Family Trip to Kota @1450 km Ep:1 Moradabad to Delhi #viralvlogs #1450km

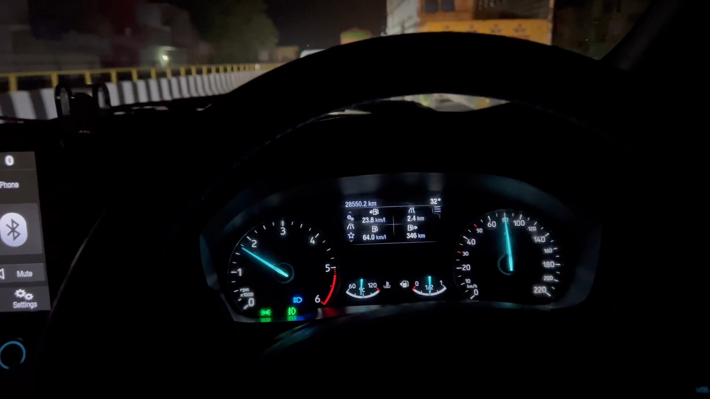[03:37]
हाइवे हाइवे है पुरा हम हाइवे चलेंगे देखते हैं क्या माइलेज मिलता है क्या
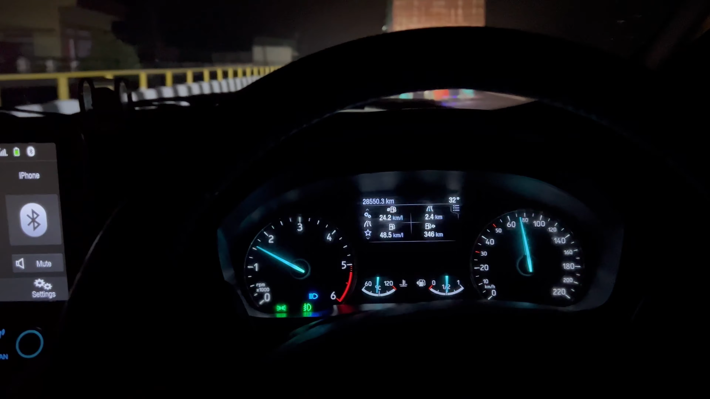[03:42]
नहीं है अभी तो अब इस पॉइंट टू यह अभी ऐसी आ रहा है थोड़ी कम से कम पचास साट किलोमेटर में कंपर्म हो जाएगा कितना माइले निकालेगी गाड़ी
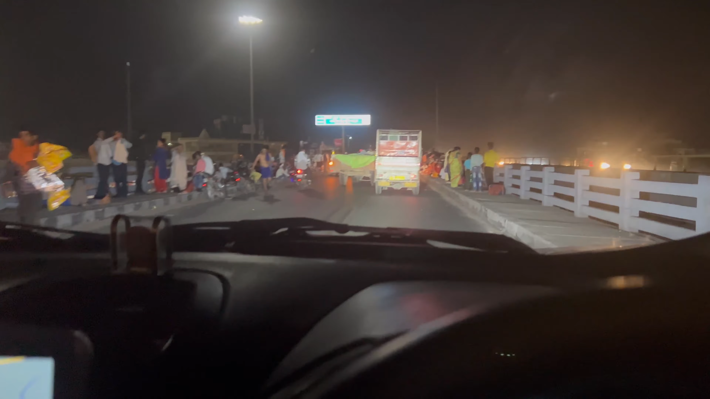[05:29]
कल सोमती मावस की वह इस भाई भीड खतनाक वाली भीड हो रही है नीचे देख रहे हो नहां
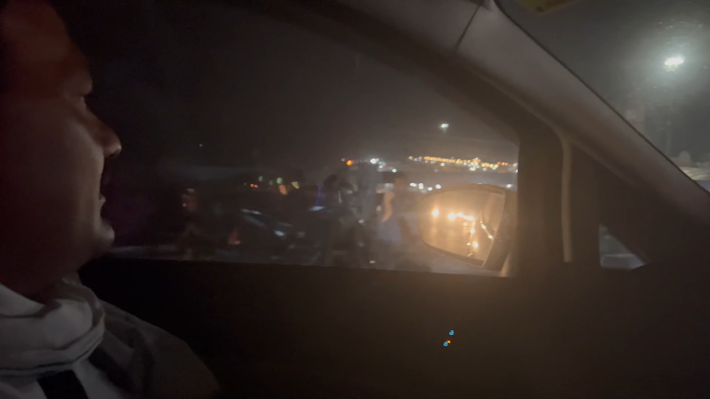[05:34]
रहे हैं पबलेक एक रूट चड़ा दो एक रुप्य अगा
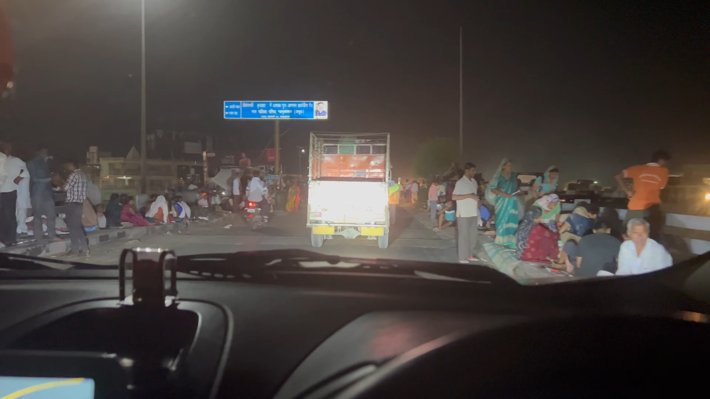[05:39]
हो दो और हम चले
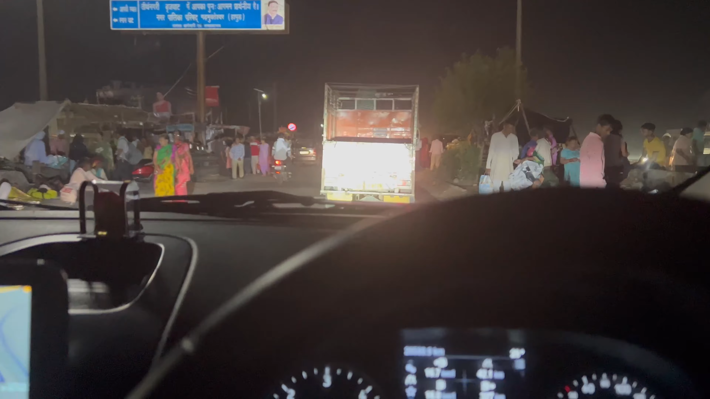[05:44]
जा रहे हैं यहां से को कई सतापदियों के बाद जाम मैं से निकलने के बाद हम यहां पहुंचे
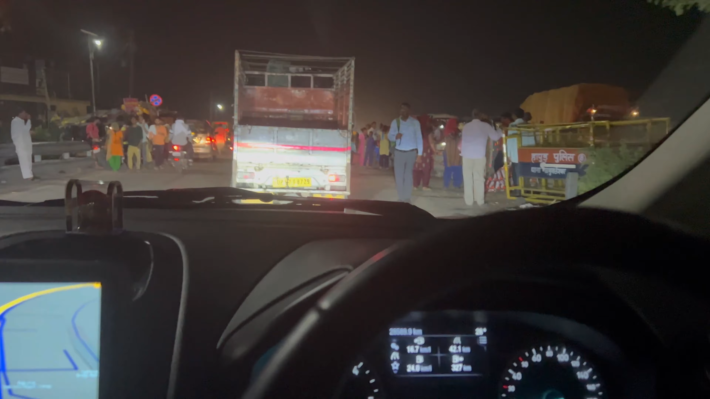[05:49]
हैं बार है बचके 15 मिनट अब
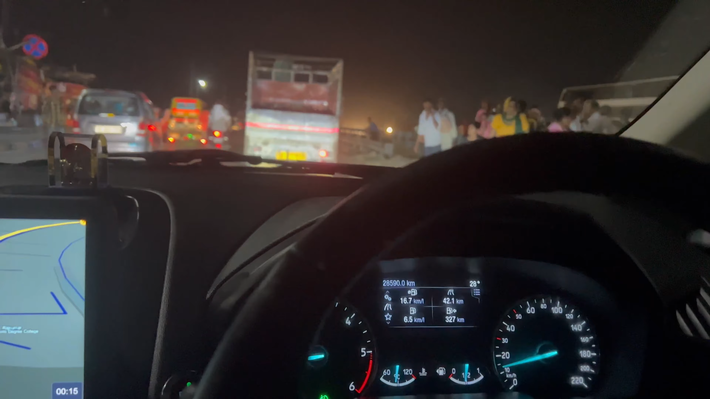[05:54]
तो निकल गई गंगा जी अब क्या निकाल लेगे हो और कपकी निकल गई है कि जैए यह बहुत तेज वाला बास भूम
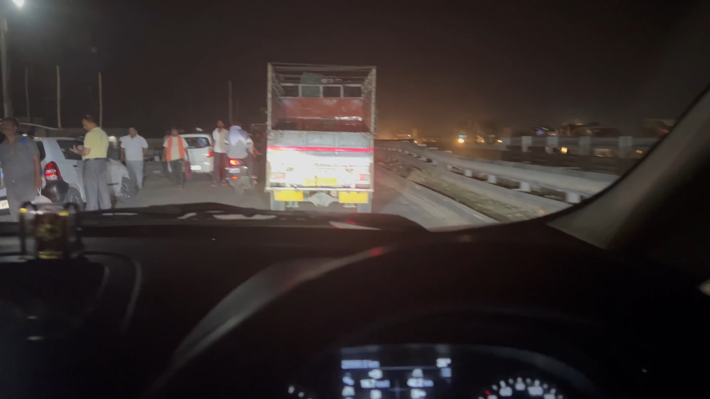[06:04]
आ रहा है कंट्रोल से बाहर हो गया अब तो है वह यह चला ले रहे बहुत तकड़ा लंबा जाम है बहुत चाम है बहुत जा अगल लए है यहां क्या जिसा इतर भी देख रहे हूँ आप कितना बहां कर ब्राग हुआ है हमारी साइट भी और पीछे की तरफ इतना ही
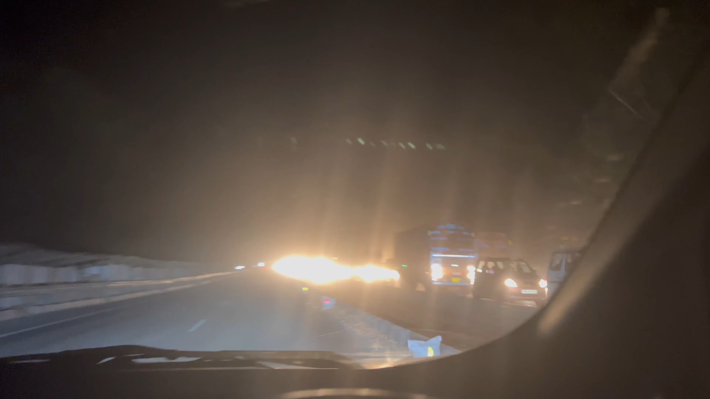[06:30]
जाम ता और इधर भी बहुत जाम तर निकल है तो आया राम जाह
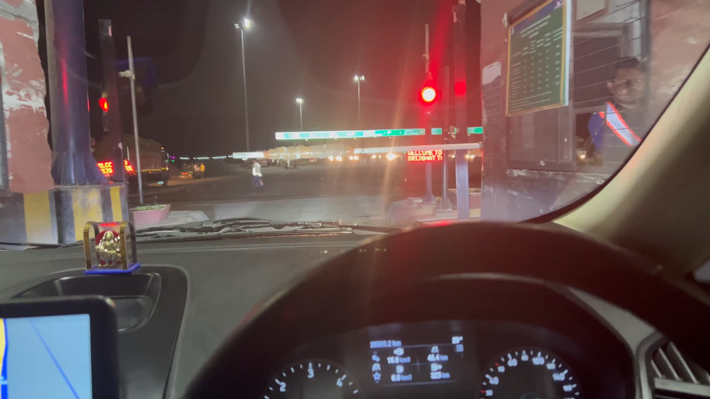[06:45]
हमारी जर्णी का चलो ही कि
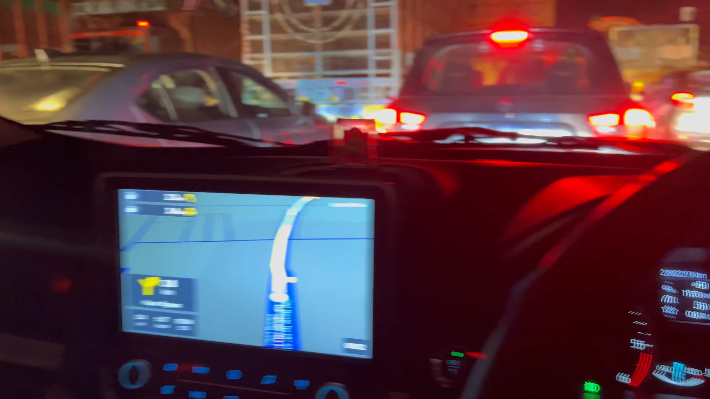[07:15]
और नितिन और ममी दोनों सो रहे हैं अराम से टाइम हो रहा है अपना एक बजने वाल एक नमर जाना है बहुत ते जा रही है जाम लग गया मैं असल चलत तोड़ी ओर आगे लिया हम और जभी जाम लग गया गजरॉला से
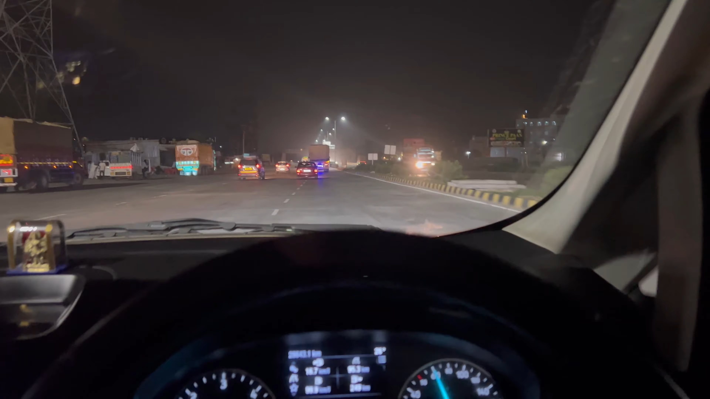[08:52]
लेकर चल जान में लखा है बहुत ज़ादा आप देखते हैं क्या सजह मिलता है क्या नहीं तू मतलब दादरी वाला बाइपास हमें लेना है यहां से 7KM और उसके बाद सीधे बाई-पास होते बहार निकल जाएंगे अब आगे को आगे टाइम नहीं लगया क्योंकि